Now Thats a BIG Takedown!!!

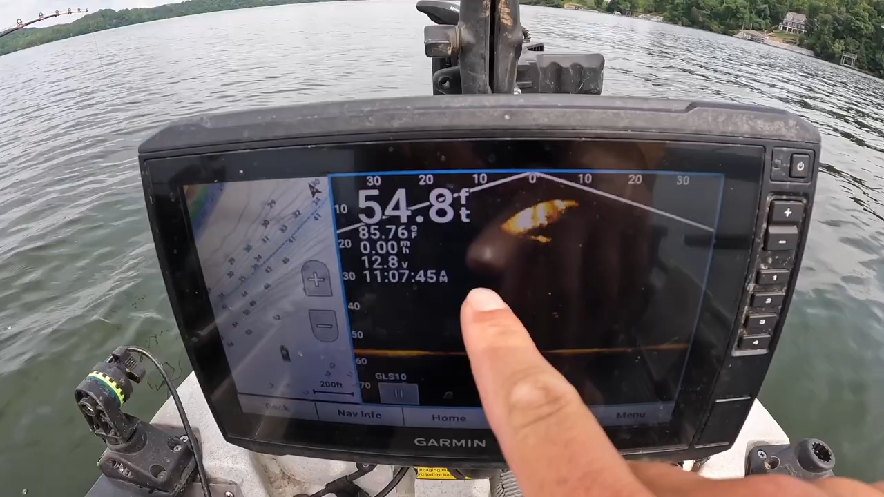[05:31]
On screen: depth 54.8 ft, water 85.76°F, speed 0.00 mph
from about 10 to 20 foot down there's a big school of shad or something right there under me right now well let's land this thing i can't be showing off the screen and all this stuff we got rods going down